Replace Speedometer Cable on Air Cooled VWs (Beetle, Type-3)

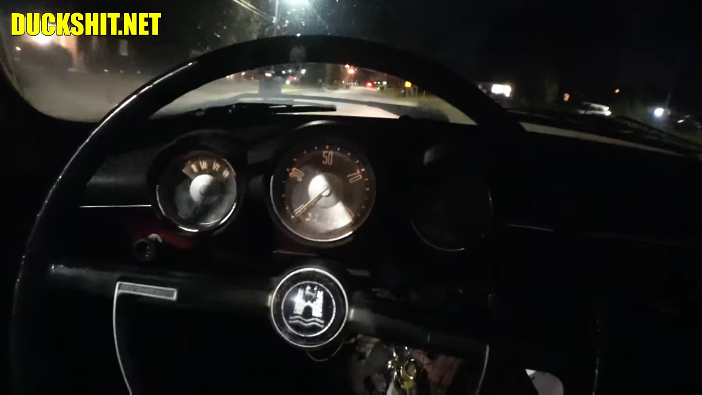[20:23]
Anyway, bad news is the speedometer's clearly not working. I guess it gave up. I'm going to have to pull it out next, I suppose, and gut it. See if it's possible for me to even fix it. I don't know. I don't know anything about these things. It's like watchmaker kind of stuff. Anyway. Alright. Well, that's truly it for the video. So, thanks everyone for watching. We'll see you next time.